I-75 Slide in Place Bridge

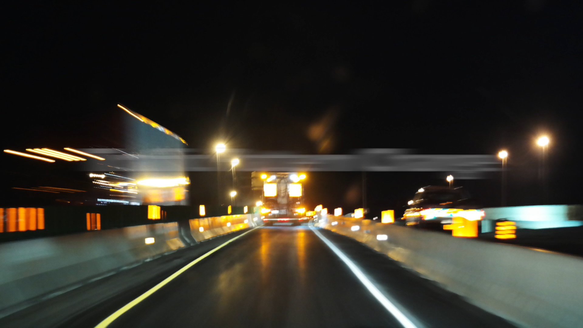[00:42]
Around 7.30, traffic was diverted off the bridge to allow for demolition. One lane of southbound traffic used the northbound side of I-75 over US-6,